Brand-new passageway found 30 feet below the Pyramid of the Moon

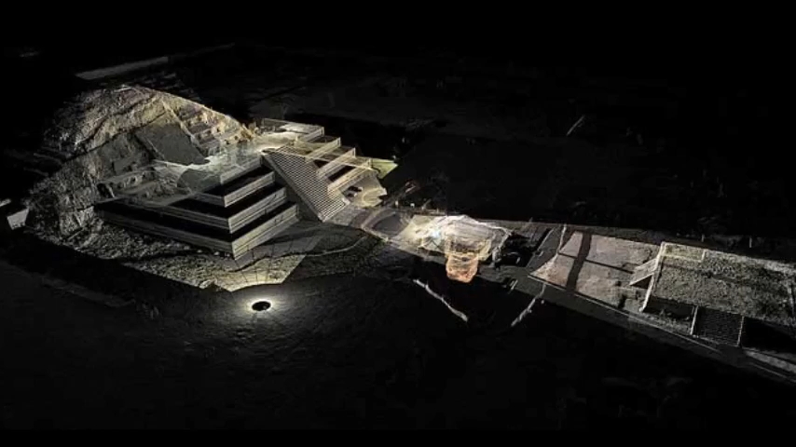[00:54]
and it extends towards the central square and area used for human sacrifices and other long-lost rituals.